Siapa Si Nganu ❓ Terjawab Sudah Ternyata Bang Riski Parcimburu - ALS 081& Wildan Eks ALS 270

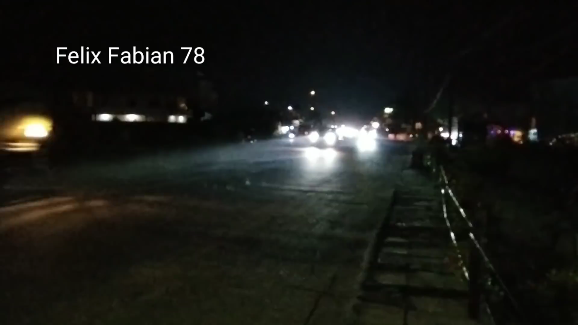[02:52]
Jadi jalan ini Jalan Lintas Timur Banyak bus Sama mobil-mobil Yang menuju Ke Pulau Jawa Ke Pulau Sumatera Sambil kita Hunting ya teman-teman ya Bus apa ini Borema Abadi
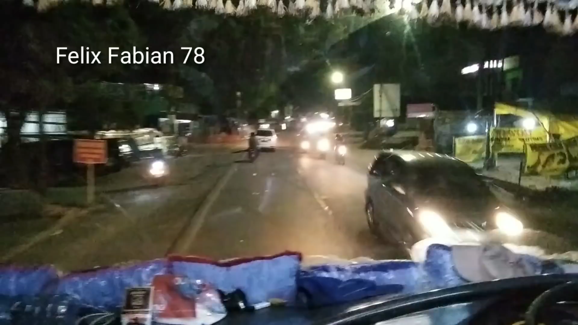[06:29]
Di Depan Mobil Pak Romo Ya Teman-teman Di Pepet Bang Wildan Kita Ada di Kilometer 12 Mobil Pak Romo Ini Yang putih Mobil Pak Romo Pastar Pastar Ini Pastar
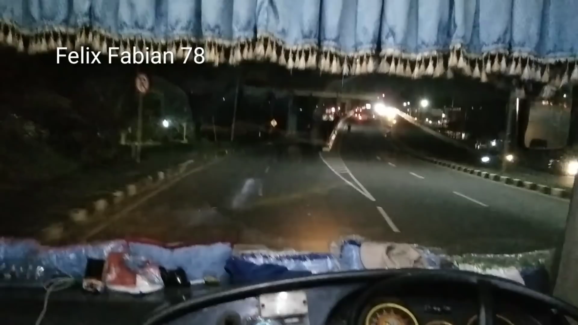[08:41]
Simpang Simpang Simpang 4 bandara Teman-teman Teman-teman Teman-teman
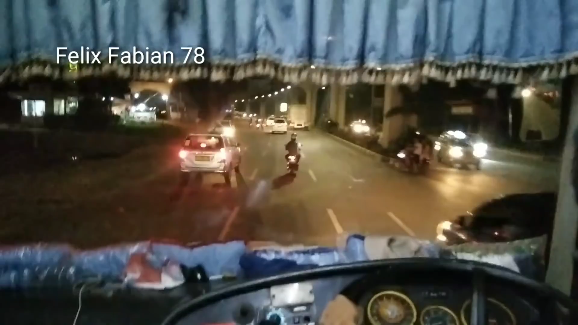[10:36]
Rempatan Badara Kita Belok Kiri Teman-teman
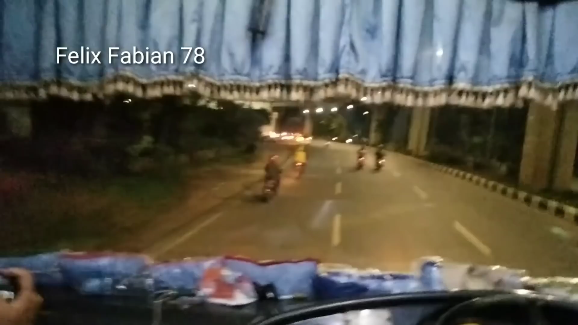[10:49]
Sudah Ambil Sampai Ini Belok Kiri Kita Maju lagi Bang Ikuti Pak Romo